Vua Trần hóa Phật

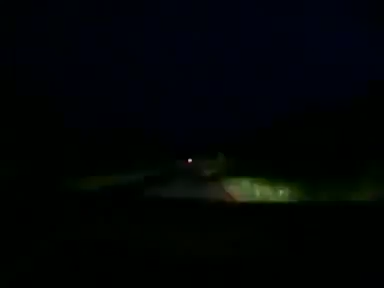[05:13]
4 giờ sáng, trong bóng đêm, chúng tôi lên đường tìm đến Am Ngọa Vân.